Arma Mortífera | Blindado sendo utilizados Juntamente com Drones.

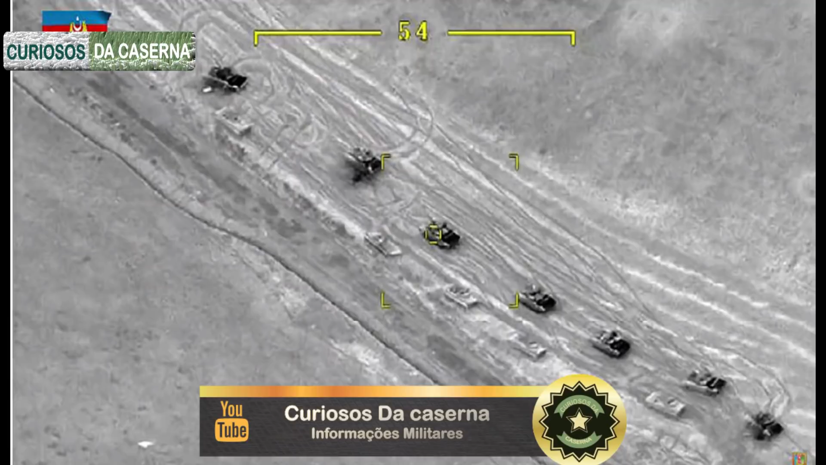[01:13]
Colunas inteiras de blindados armenos foram completamente destruídos pelos drones do Azerbaijão, drones estes fabricados pela Turquia.